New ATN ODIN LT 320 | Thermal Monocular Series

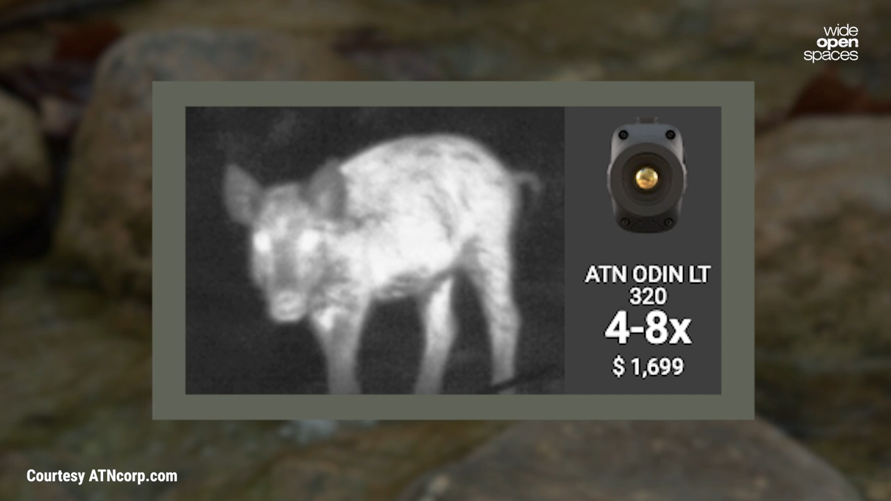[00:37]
What I love most about this thermal monocular is just how compact and ergonomic it is as it actually weighs less than a pound.
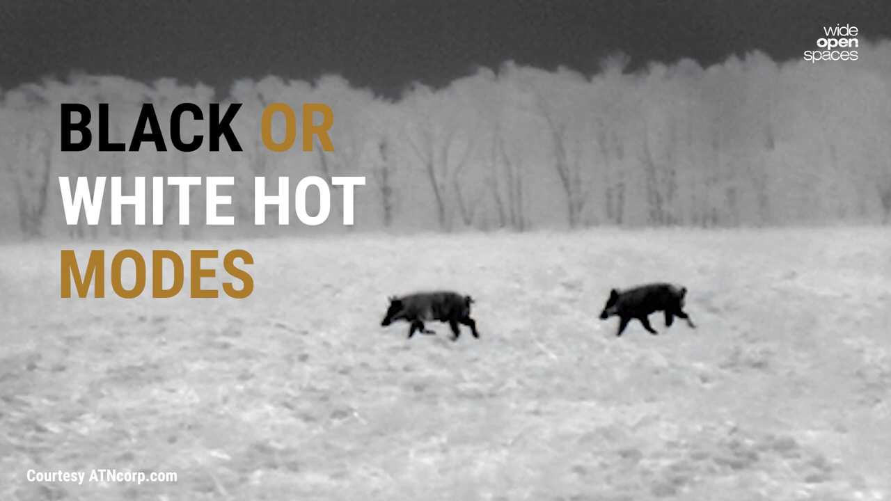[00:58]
it comes with black or white hot modes, and the cutting-edge sensors give you really sharp crisp images at long distances